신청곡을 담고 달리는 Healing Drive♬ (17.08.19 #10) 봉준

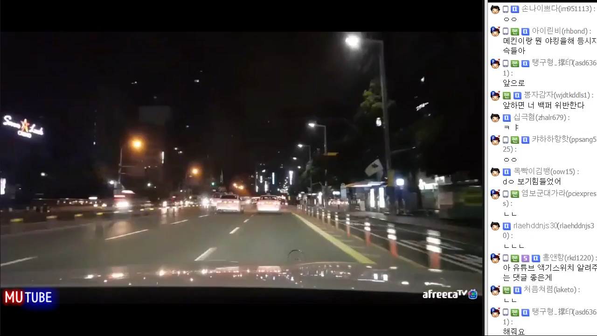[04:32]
야, 근데 이거 명곡이다. 들으면 들을수록 좋은 것 같아. 어우씨, 뭐야. 야, 노란불 그냥 갈걸 그랬다. 맞지? 경연하기엔 좋은
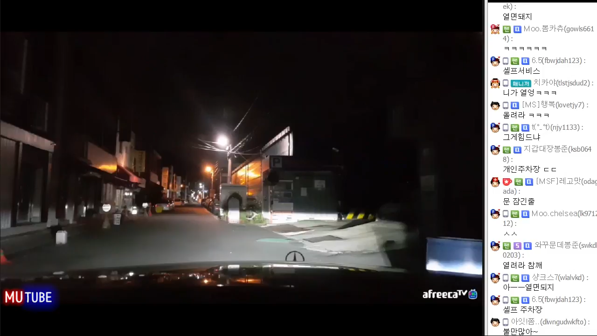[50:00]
왜냐면 저 공사하고 있어가지고. 공사하고 있어서 나 저기 그 저기 가서 자야 돼.